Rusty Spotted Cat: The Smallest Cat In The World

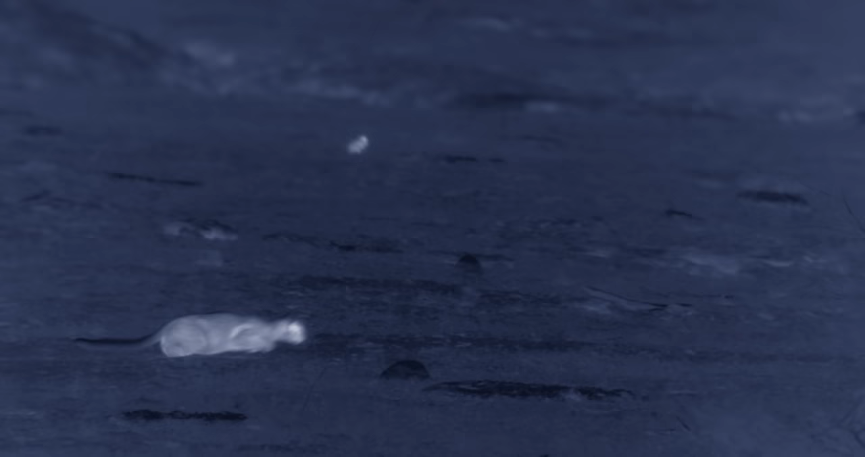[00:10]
For many prey across the region, it's the last thing they'll ever see.
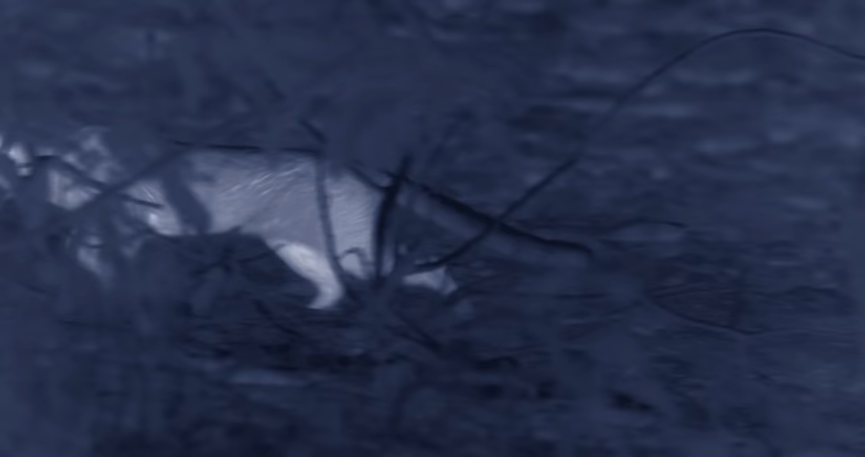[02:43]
It quietly makes its way into open grassland, where its prey is easier to spot.
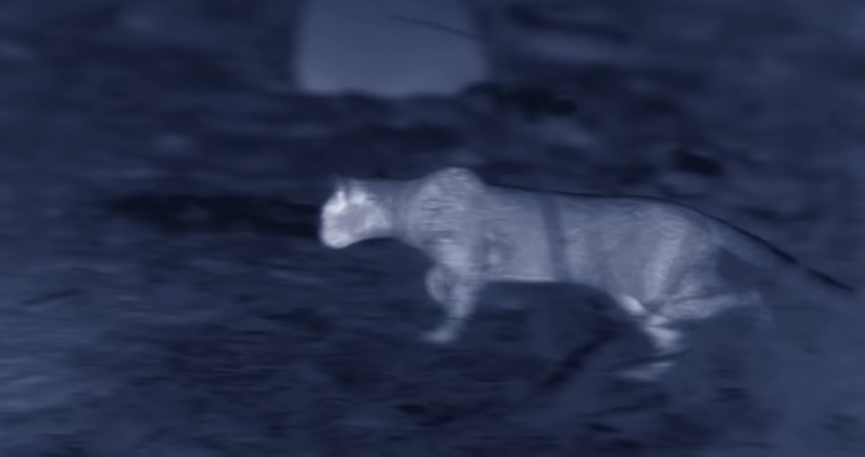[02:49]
Finally, it sees something delicious, a gerbil.
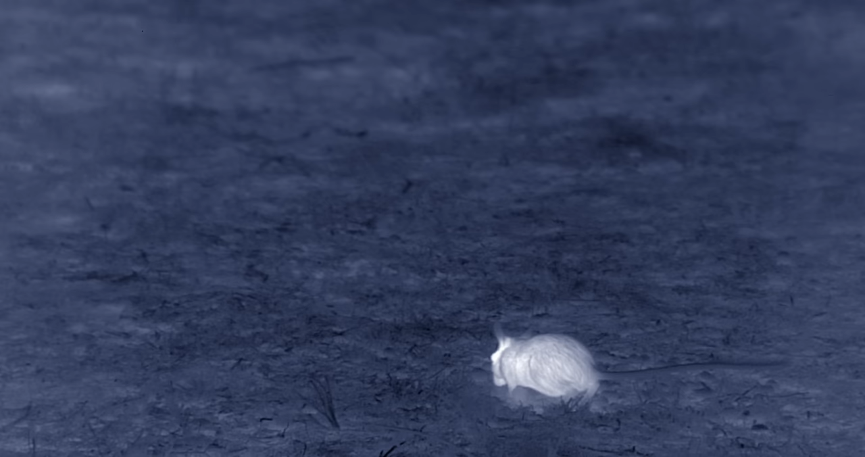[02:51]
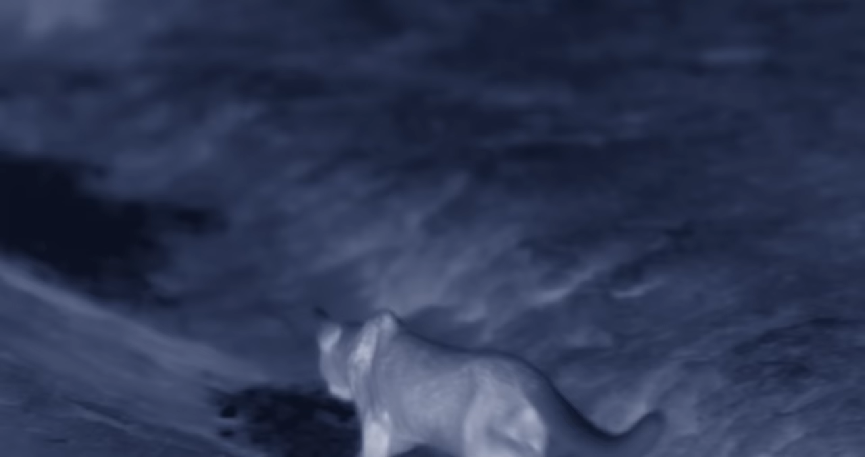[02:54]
The cat needs to get closer before it pounces, and luckily for him, a small ditch provides its cover.
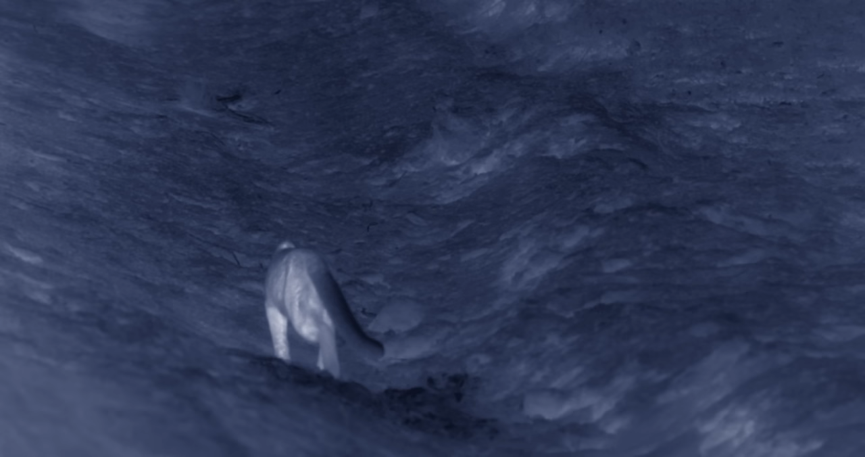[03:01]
The gerbil senses something isn't right. The cat attacks.